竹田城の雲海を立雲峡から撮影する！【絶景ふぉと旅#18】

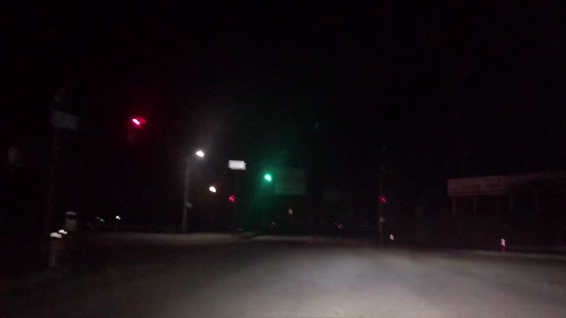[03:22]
からえーそれていくと立運橋に行けるのではないかなと思うんですがえーあまり下調べしておりません確かこっちだったと思うんですねおーここ立運橋の駐車場なんだめちゃくちゃ遠いですけどね
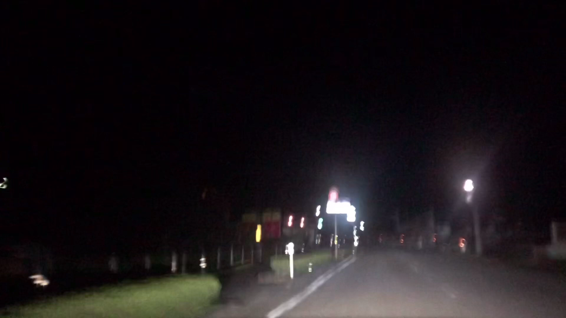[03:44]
まあこんな前日から入ってくる人もまあ撮影者だったらいいと思うんですけどまあ一般人にはなかなかいないんですかねまあこの先駐車場がおそらくあると思うのでわかるかなと思うんですがえーこの道をねえー進んでいくとあのー兵庫県のある施設がありましてあのー兵庫県の方はね知ってるかなと思うんですが自然学校でえーよく使う南田島自
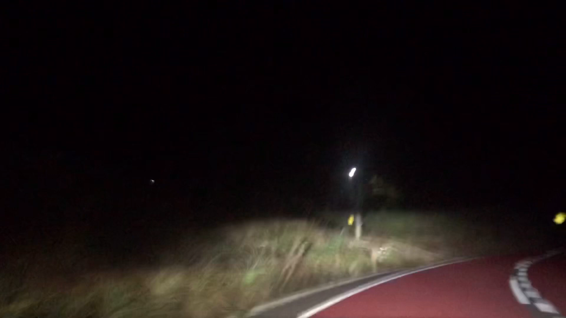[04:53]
いやーどうだろう駐車場止めれるのかなちなみに現在時間は23時1分ですねいや今日金曜日ですうわーめちゃくちゃ暗いうわー街灯があるな本当に観光地になっていますからなんかねこの辺から
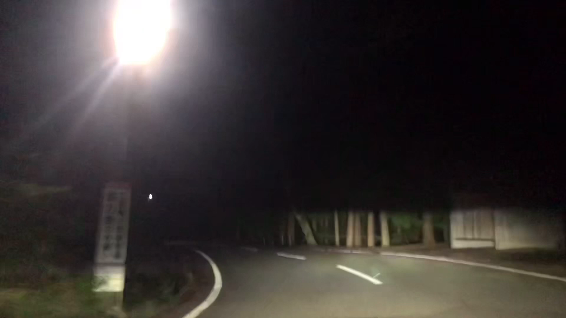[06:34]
お上り勾配がなくなりましたねおなんか書いてます歓迎立運橋はい歓迎されておりますねこれが道はなんか普通の幅に戻りましたねいや多いときはこの辺から車止めて歩いていくんですかねもうこの辺駐車禁止っていうのが消えましたが